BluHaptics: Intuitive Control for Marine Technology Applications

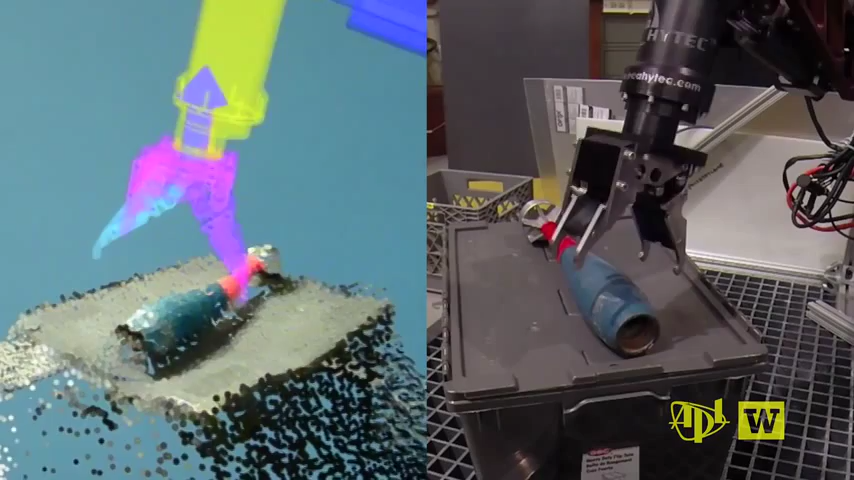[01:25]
Force feedback can essentially assist you to guide you places where you should go by pushing you there and preventing you from making mistakes or collision by pushing back on your hand.
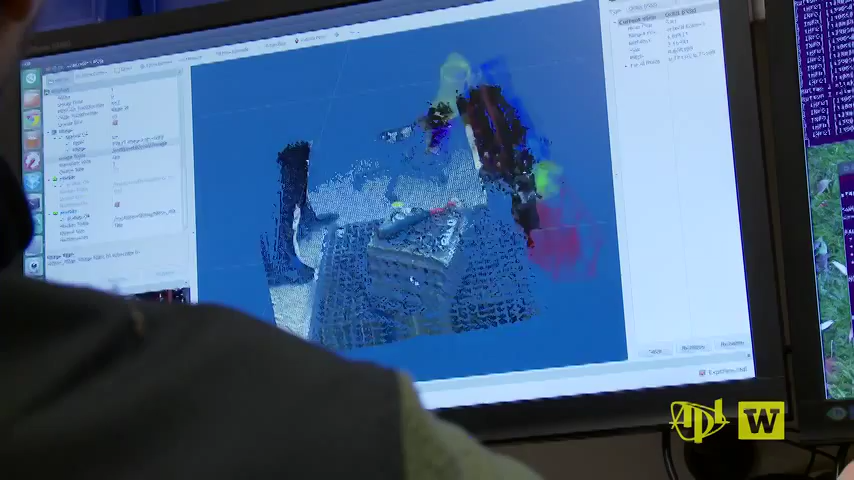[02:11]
Blue Haptics technology creates a virtual representation based on a combination of sonar, video and laser inputs.